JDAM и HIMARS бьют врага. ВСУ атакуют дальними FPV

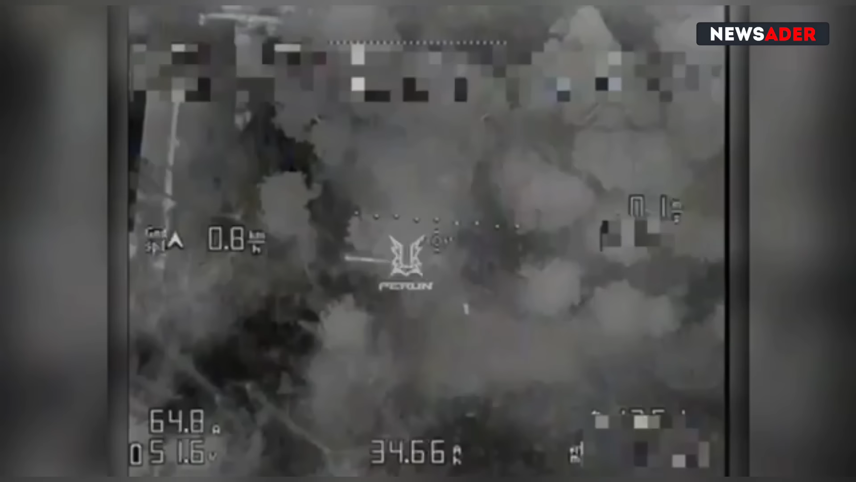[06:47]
А вот кадры из Херсонской области. Говорят, что это группа Гром.
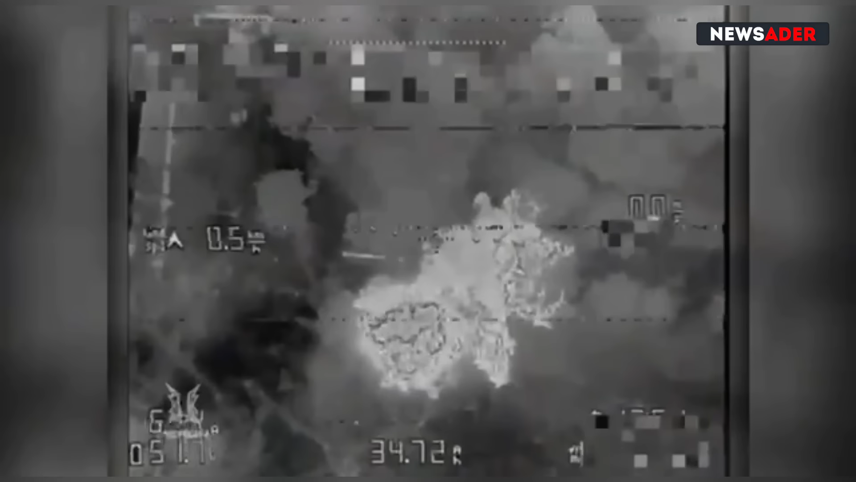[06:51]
За сутки отработала по четырем вражеским пушкам и двум машинам подвоза с боекомплектом.
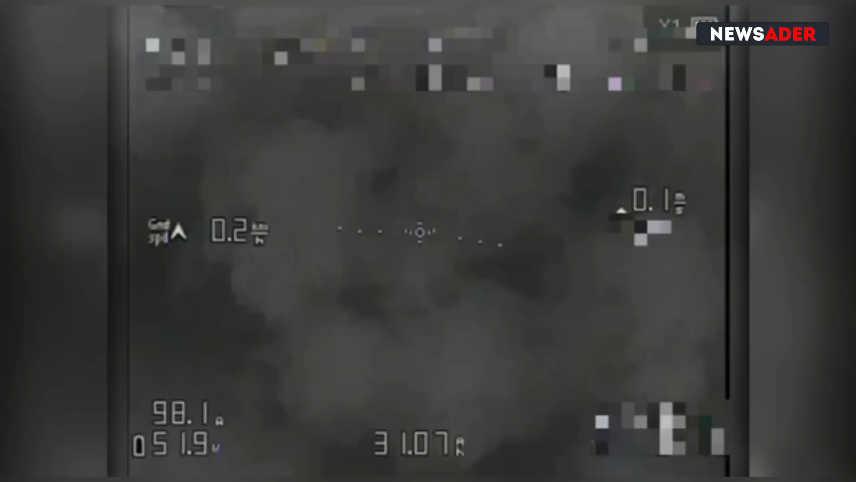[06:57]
И это в Левобережном районе Херсонской области.